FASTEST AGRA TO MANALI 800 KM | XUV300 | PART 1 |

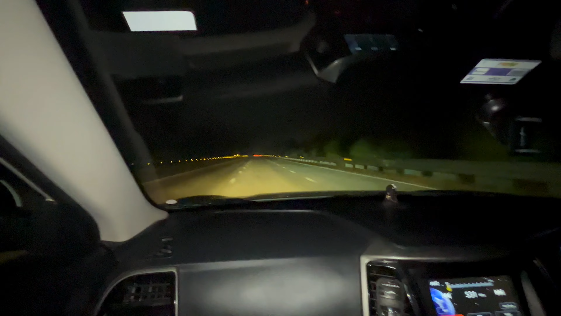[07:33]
बाहर काफी ठंडा हो गया, बाहर थे अभी अपन लोग तो काफी ठंडा है बाहर इस समय, गाड़ी में अच्छा लग रहा है भाई।
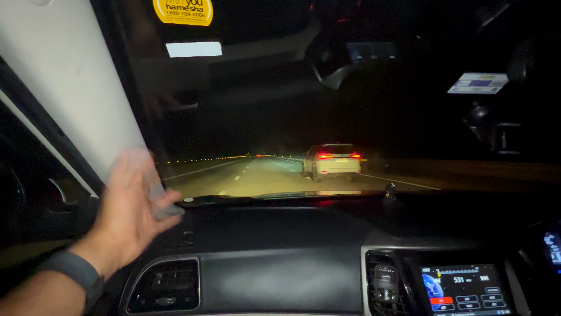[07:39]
सीन अभी कुछ ऐसा है यार कि हमारे गूगल मैप ने हमें यमुना एक्सप्रेस उतार दिया है,
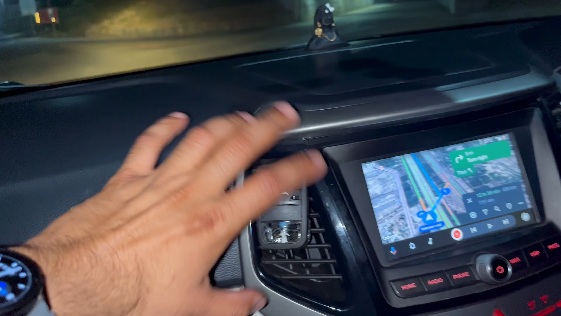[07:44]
जो रास्ता हमें पता थी उससे अलग रास्ते लेकर के जा रहा है, नई रास्ता है ये,
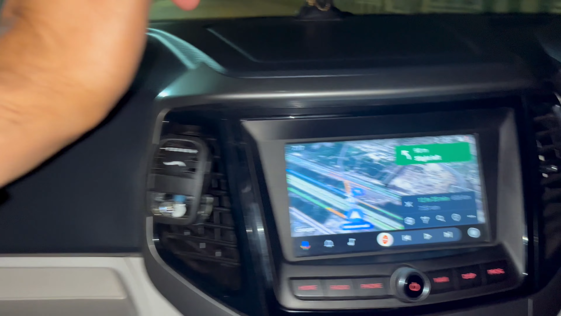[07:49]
अब पता नहीं इस पे थोड़ा बिलीव भी मेरा थोड़ा कम है गूगल मैप पर, क्योंकि कई बार ही गड़बड़ करता है, कई बार गड़बड़ करा है इसने, इधर लेफ्ट ले लो पहले, और भाई रोड देखो यार इसने फिर ये फिर मरवा दिया,
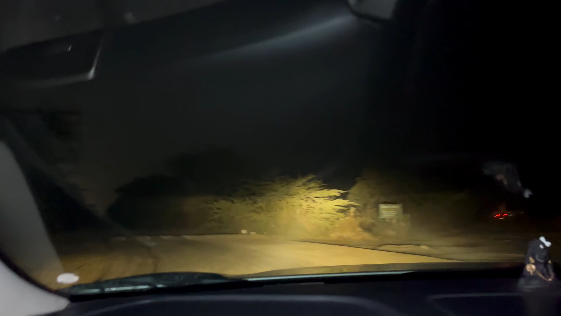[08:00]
छोड़ो एक काम कर वापस ले गाड़ी, वापस ले भाई, इससे भाई रोड देख रहा है तो क्या रोड है ये,
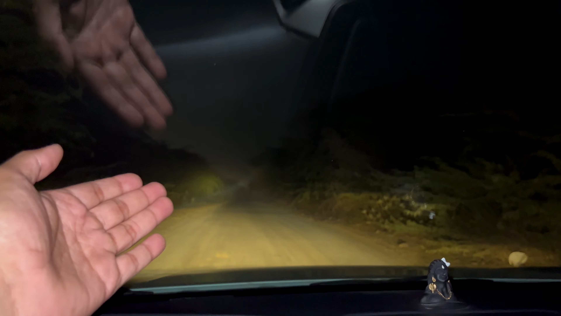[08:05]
अबे हद है यार ऐसे, यार गूगल अब करता क्या यार, ये रोड है
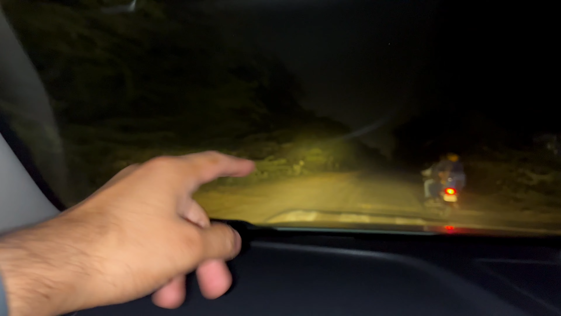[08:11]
देखो बता तो रहा है, वो कह रहा है ना, चलो बापू चलो यार, जो रोड है रात में मतलब गांव की रोड है यार, चली यार ये शॉर्टकट के चक्कर में हमेशा मरवाता है, और भाई हम रिस्क नहीं ले रहे हैं इस चीज का, एक
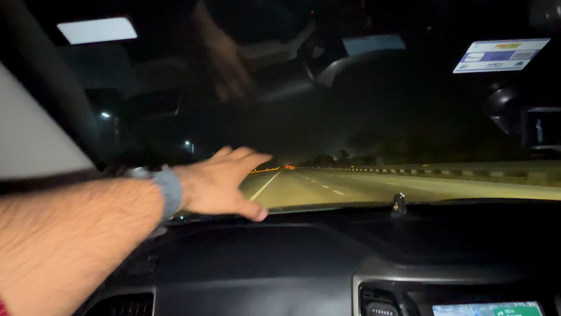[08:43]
दिखाई नहीं दे रहा है अभी, तो अभी वापस आ गए अपनी जो जो सीधा रोड है भाई उसी से जाएंगे हम, अभी कोई नया रोड नहीं रात के टाइम में, जो पुराना है भले ही कुछ किलोमीटर ज्यादा है कोई इशू नहीं है,
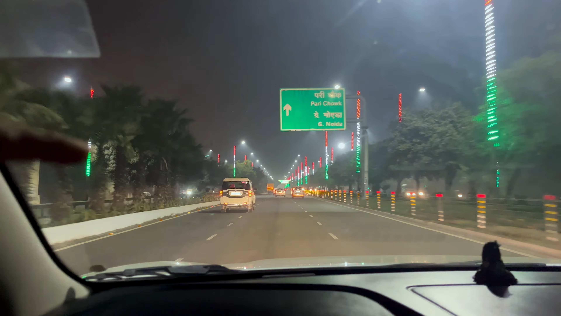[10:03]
और भाई साहब अभी हम पहुंच गए ग्रेटर नोएडा, अभी आगे आने वाला है परी चौक, और वहां से अभी भी हमें दिखा रहा है कुछ 600 किलोमीटर अभी भी है,
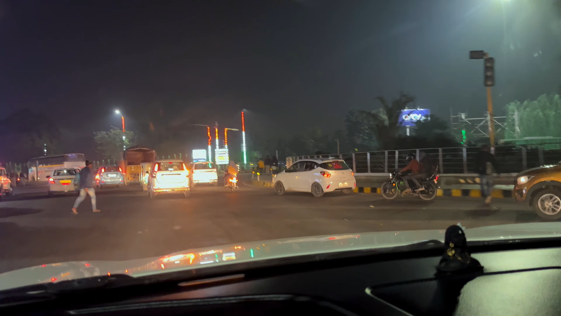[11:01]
हमें सुन आगे से कटे ये बंदे अलग कटे आगे से कटे। और जो रूट हमने लिया है ना मनाली जाने के लिए वो है आगरा से ग्रेटर नोएडा, देन पेरीपल एक्सप्रेस चढ़ेंगे यहाँ से,
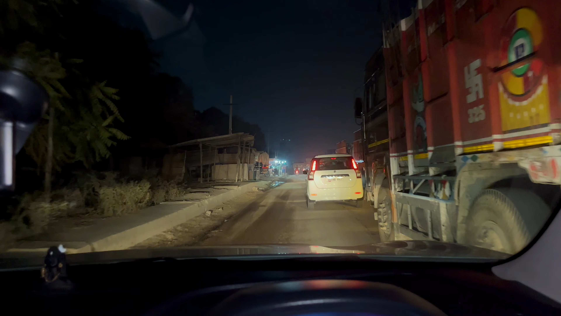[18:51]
थोड़ा ट्रैफिक भी है, रोड भी थोड़ी खराब है, और अभी इसके बाद करनाल आएगा।
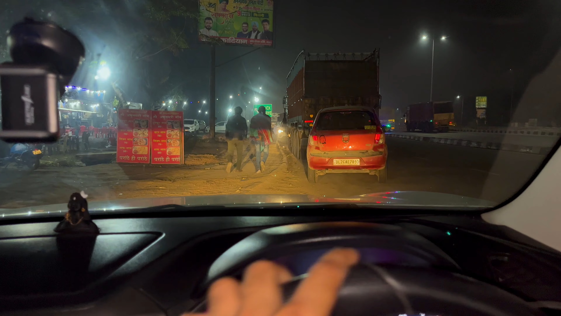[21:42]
चलो भाई साहब यहाँ से भी निकल रहे हैं, चाय वगैरह पी ली यहाँ पे अपनी हमने। अब यहाँ से निकलते हैं और गाड़ी को लेते हैं अपने सर्विस रोड से हाईवे पर, और इनकी काफी मस्ती हो गई यार।